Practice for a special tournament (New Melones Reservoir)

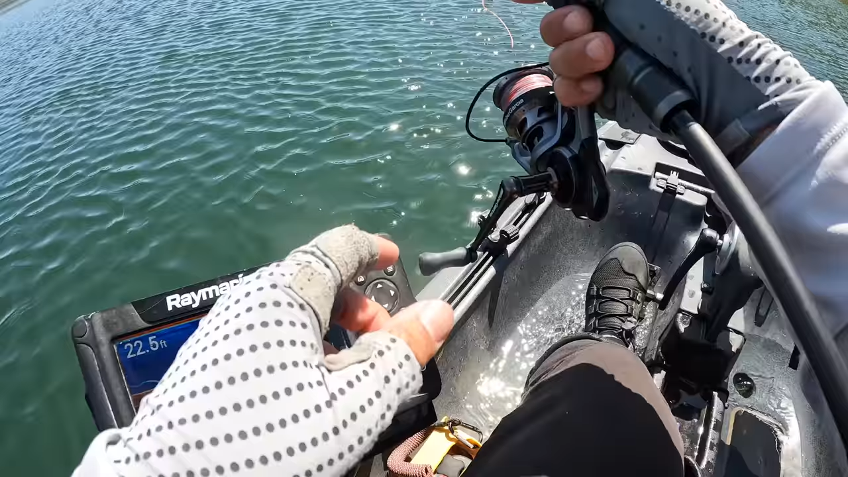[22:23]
On screen: depth 22.5 ft
i think we'd be using our graph here at this tournament it's nice it kind of just confirmed there's fish out deeper when i say deeper i mean like in 20
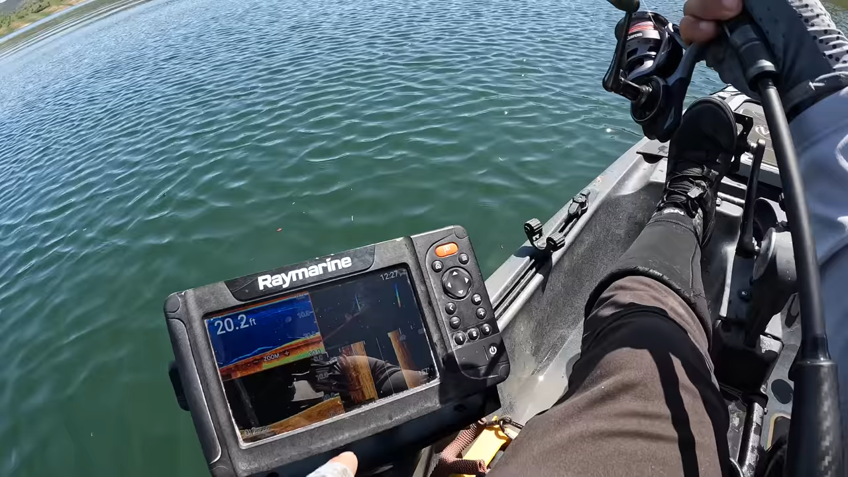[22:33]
On screen: depth 20.2 ft
this area could be pretty thick with fish there's three or four fish right there i don't know one right below us see one right on the bottom streaking under the boat too let's see if this one follows it down got it